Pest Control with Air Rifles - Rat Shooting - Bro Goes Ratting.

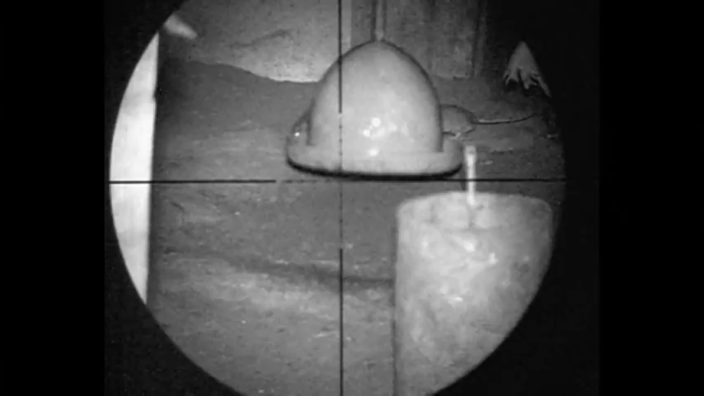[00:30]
There's bro on the trigger on our favourite rap mission. He's out early, there's already some rats on the move. He spots us from sticking his head up into one of the pens.
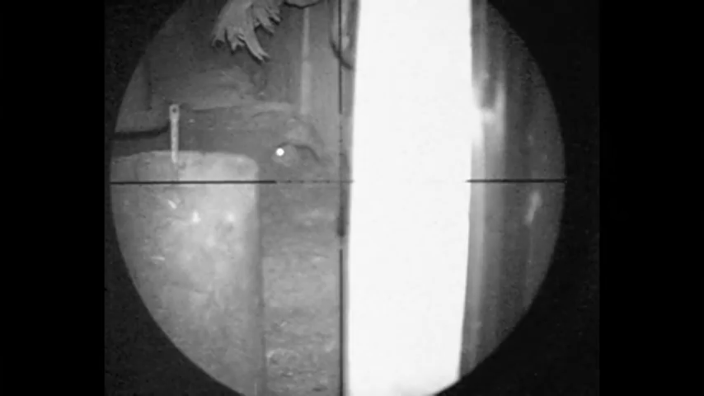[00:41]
He slowly brings the crosshairs to target. Takes a shot and drops it straight back into the hole he climbed out of.
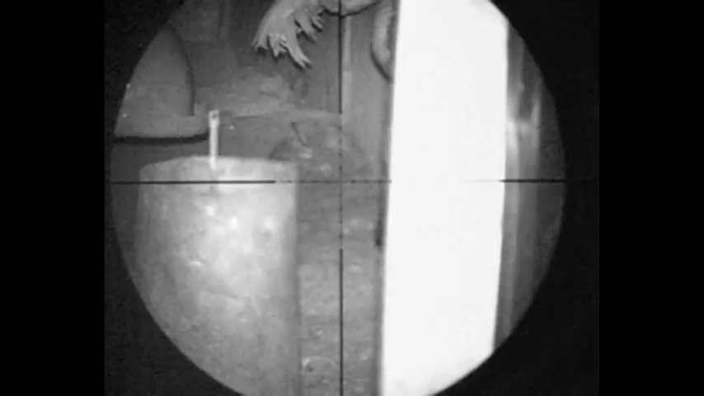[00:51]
A few nervous kicks, jumps onto the surface rather helpfully there. You can see the shot was good.
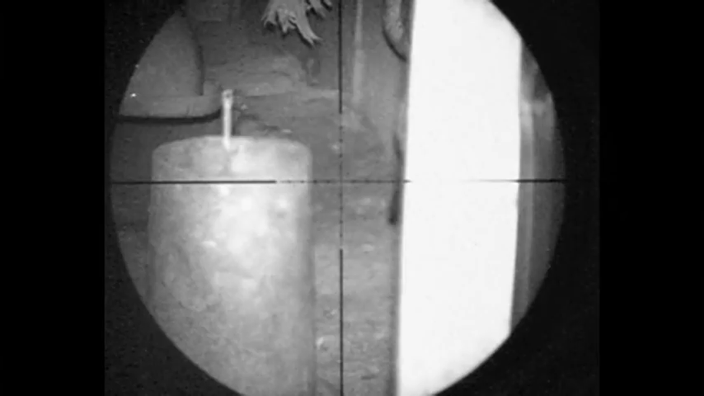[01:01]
Quite common to see that after a shot to the head. It's all over for Mr. Rat. Now the target runs across. Will he stick his head out?
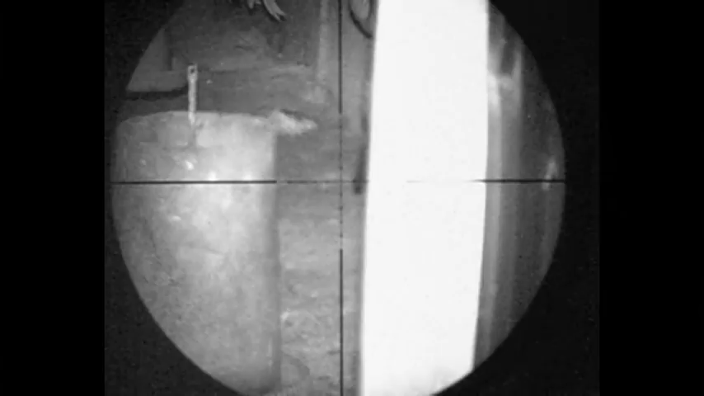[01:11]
Doesn't look like it. A bit of scan about for a nosy neighbour.
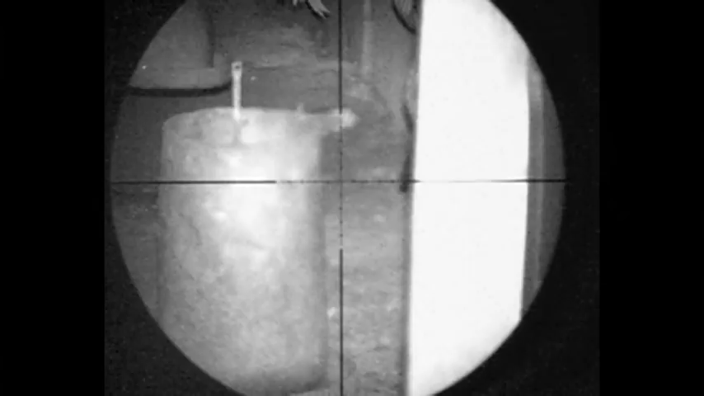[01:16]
He's finally stopped kicking.
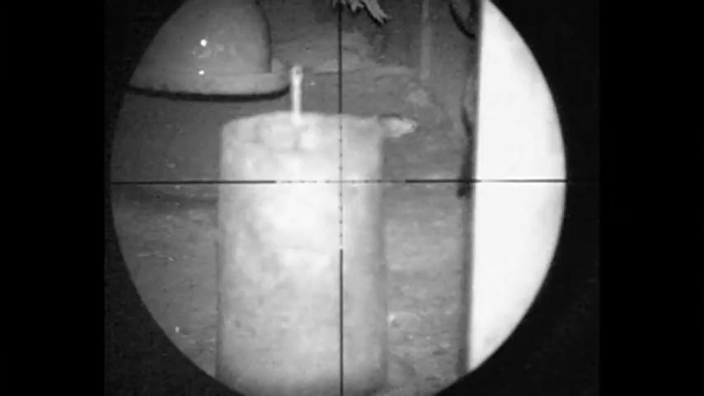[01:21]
Here we have one on a feeder. This is one of the big problems with them stealing the food and defecating in it.
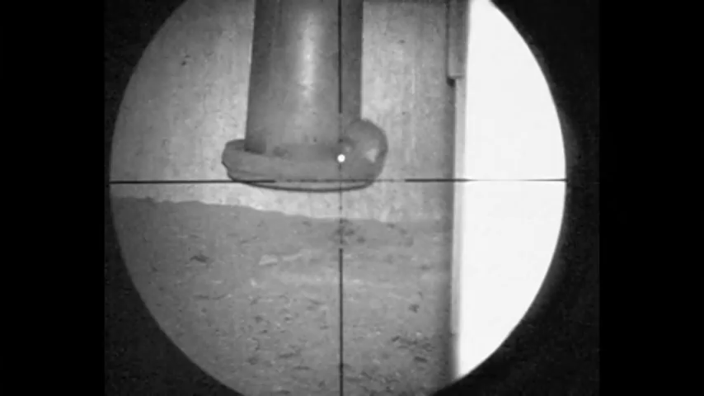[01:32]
It's going to take aim on his head. Shot bro. The pellet's gone straight through and ricocheted off the metal feeder. Bro's using his favourite Webley PowerPell pellet. .22 calibre out of his Air Arms S410. A fantastic little rifle. It goes really well with the PowerPells.
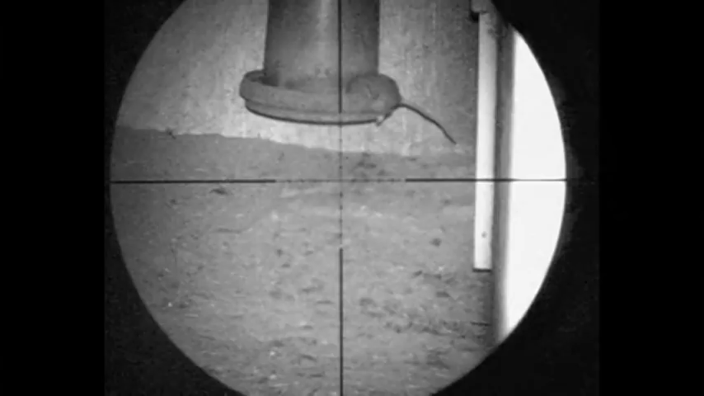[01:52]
This particular rat never knew what hit it. The pellet's gone straight through the head. A few lame kicks. Not even enough movement to make it fall back down to the ground.
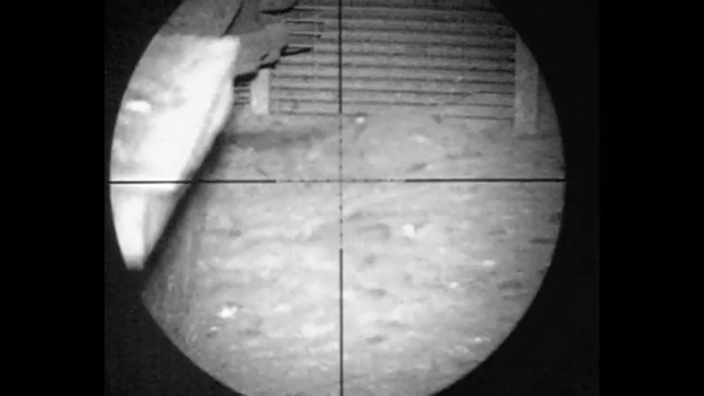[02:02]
A quick scan about there from bro. Walls pays. If you find the commotion attracts other ones. All these that stick there dude.
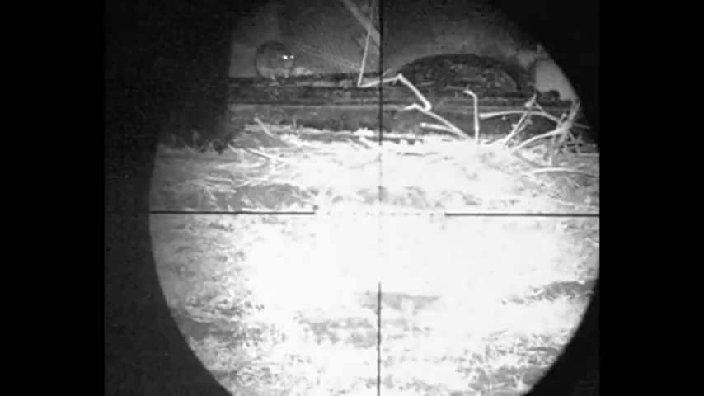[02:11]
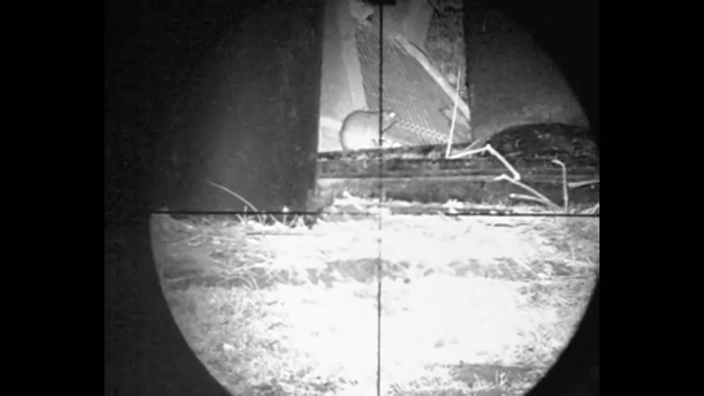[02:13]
A different location. Spot this one in the distance.
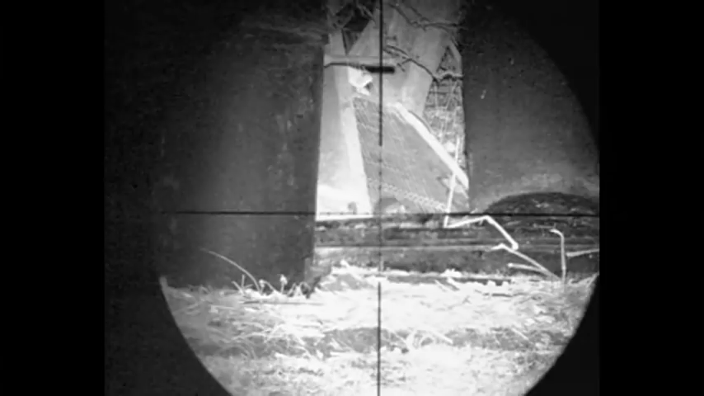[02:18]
Trying to get a shot on it. If it gallops off. But obviously on the move.
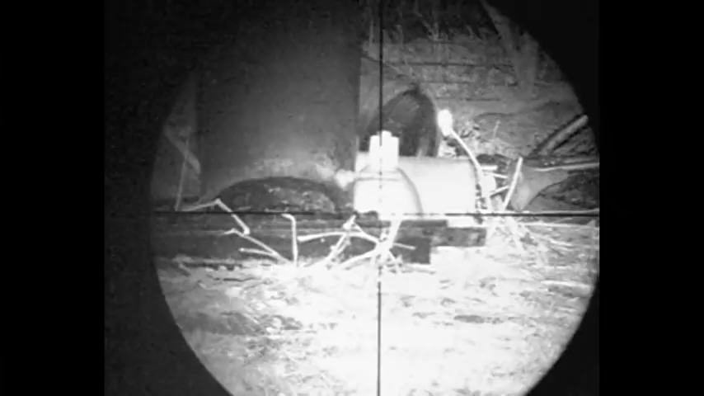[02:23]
Feels keeping in my head.
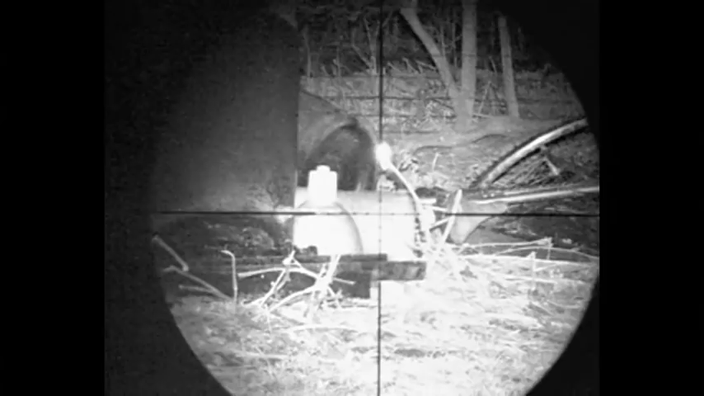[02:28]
A little indicator is every so often a tail. Or maybe something move.
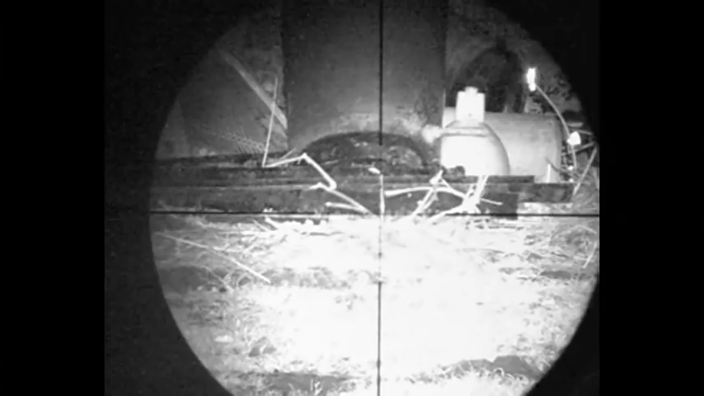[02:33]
Just got to get one to sit still.
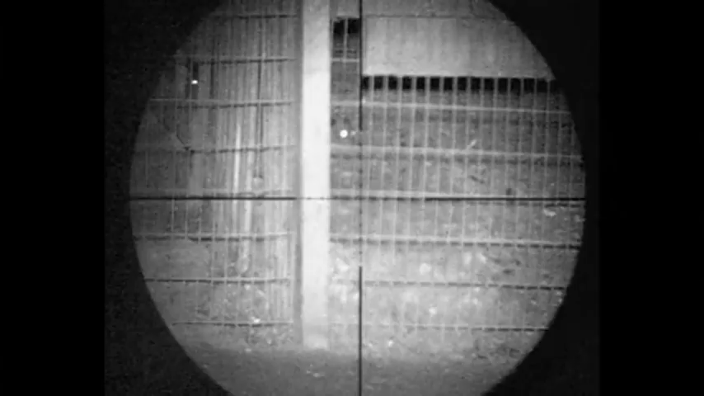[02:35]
Anything in the cage. Feel quite safe under there. Two or three in there.
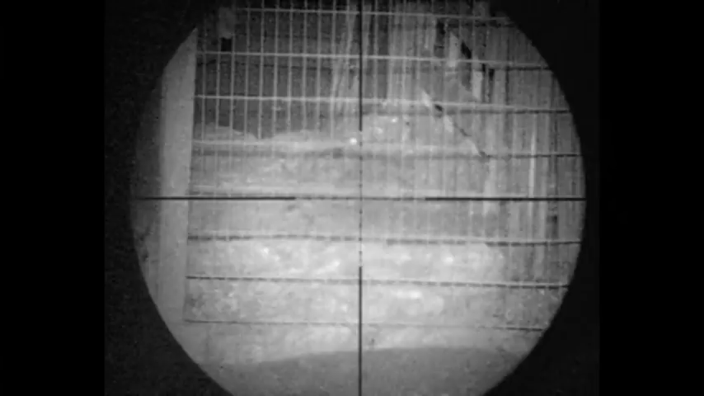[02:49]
I don't look at it. This one sticking his head out. Usually get the pellets to go through them piles.
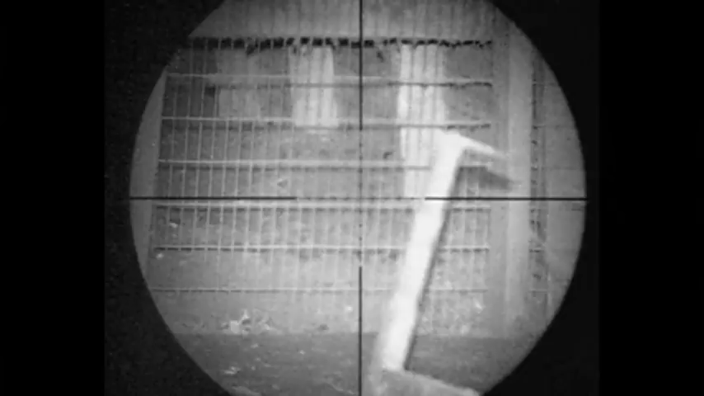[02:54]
The pellet's quite small compared to the hole. If you line up on the gap they usually go through. There's a target. There's the pellet going.
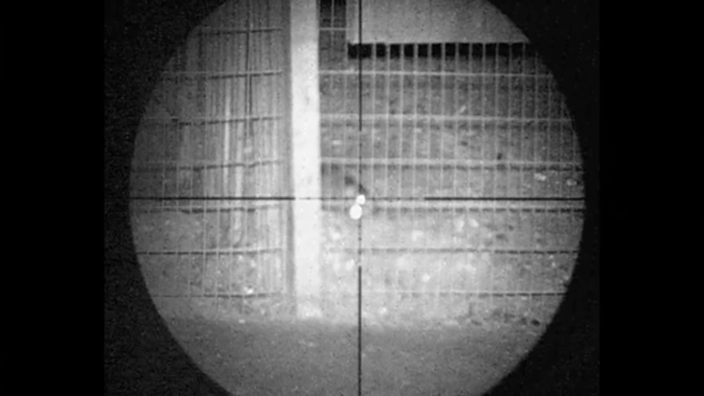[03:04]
You can see it's going to hit the wire unfortunately. So this one's going to end up as a miss. It's going to ricochet off that wire in a second, just like that, and that one's run away, which is a bit annoying, really.
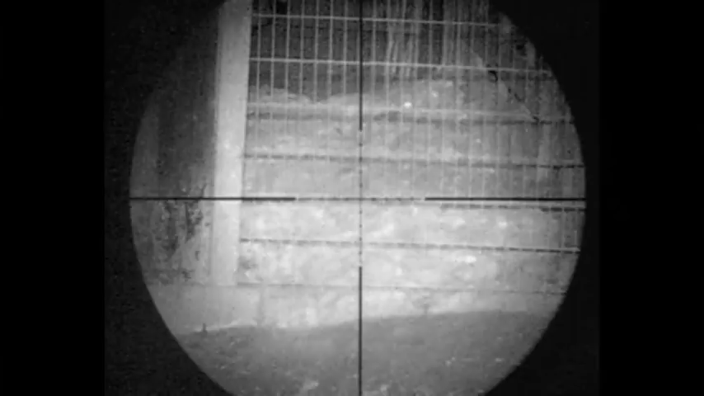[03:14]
I've gone for Wander 8 and spotted this one, and one of the pens, a high body shot, it's caught in the way, and the armpit area, the pellet goes up into the heart and lens.
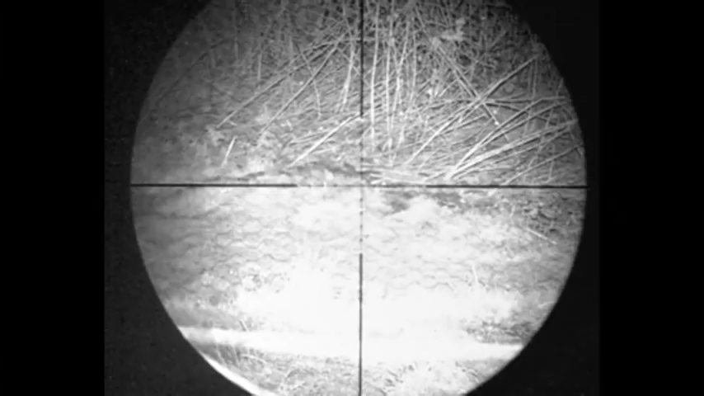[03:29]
Every time you know we do body shots, really.
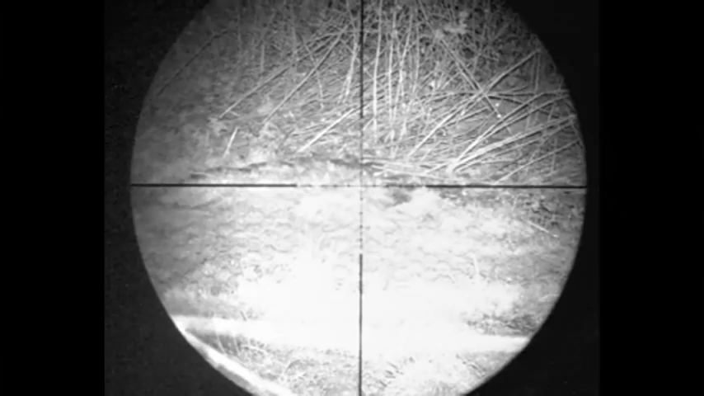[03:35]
It is a 2-2 pellet, and there's a lot of damage. He's spotted this one in another pen now, and it's ducked down at a view.
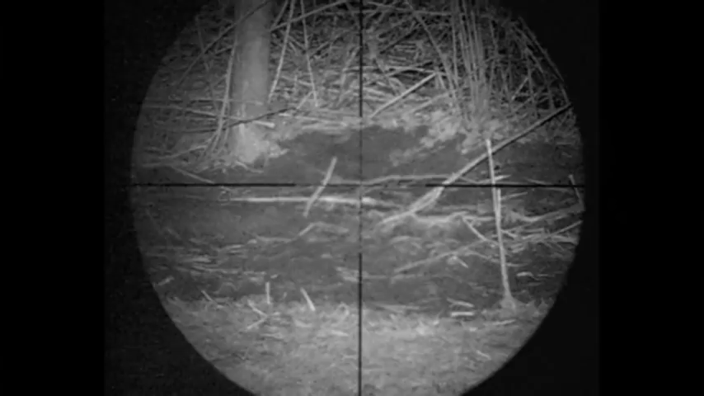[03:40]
It's either a hole or a dip in the ground there.
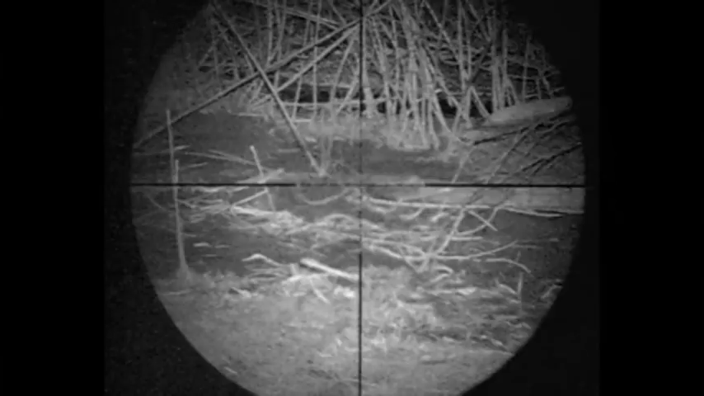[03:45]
They very often stick their heads back up. He's spotted another one to the right, lines up on it, and promptly dry fires.
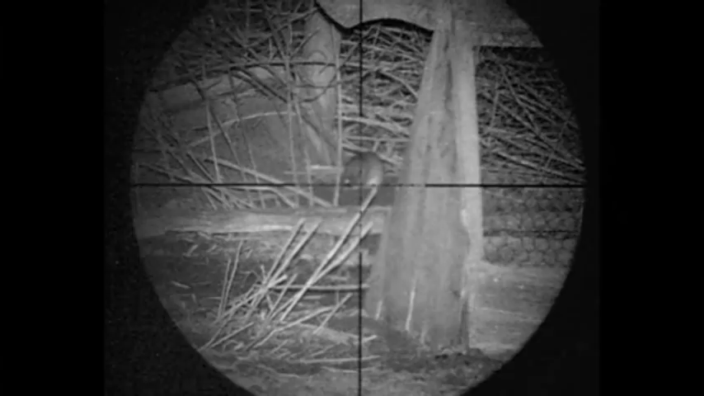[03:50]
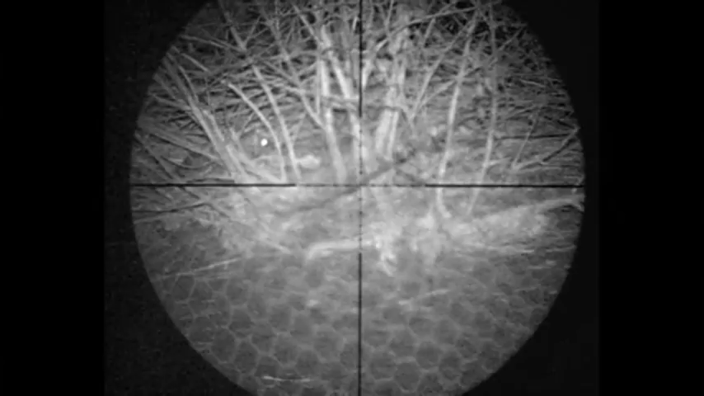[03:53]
He's popped another mag in and found this one in the next pen along. No more staking this time, catches it with a good shot to the head.
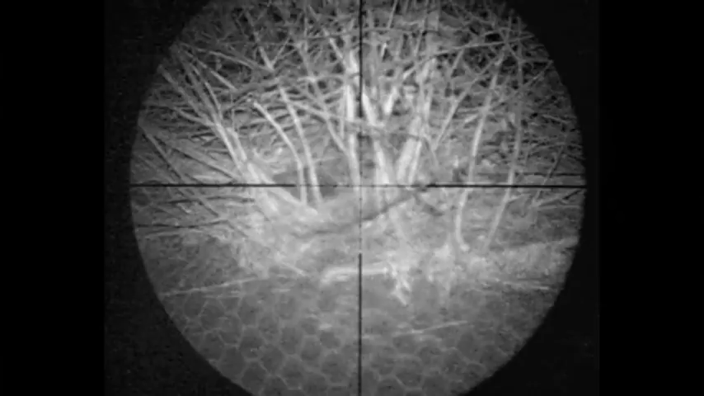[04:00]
That's a bit of a kick about.
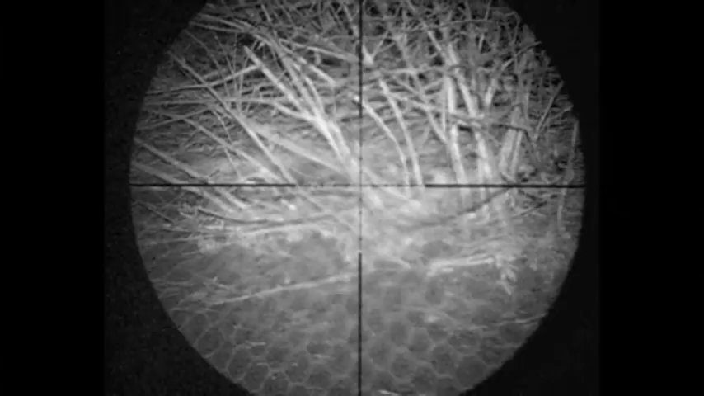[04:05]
He's pretty sure the shot was good. It always pays to check.
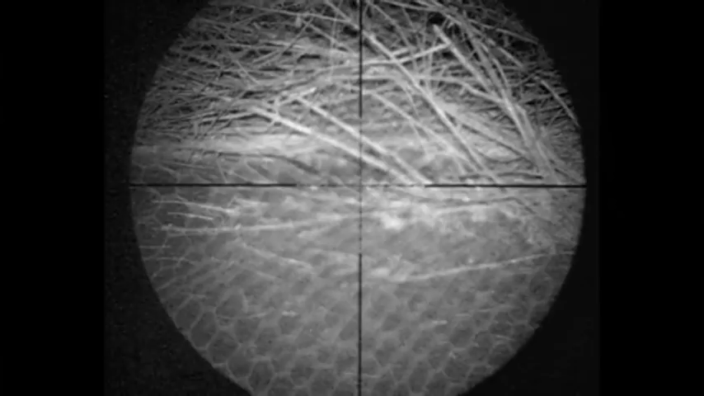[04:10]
A bit of helicopter tail there. Another scan around, you see that glare back off the door there?
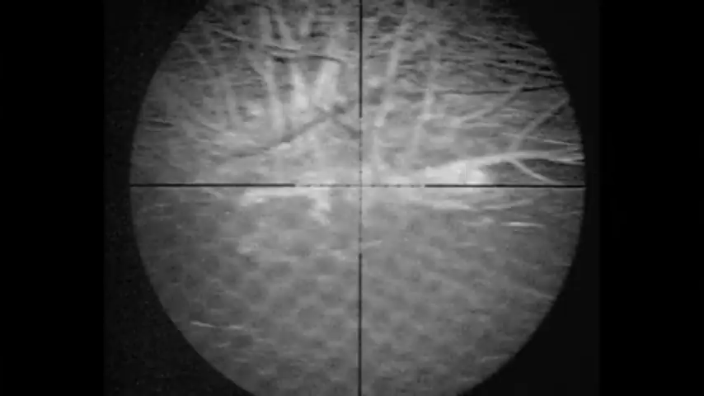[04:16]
It's a bit of a problem with IR light. We often get reflections back, very difficult to see. We scan right. Is this an eye or not? It doesn't look like one to me now. We're on the night to look at the small screen sometimes.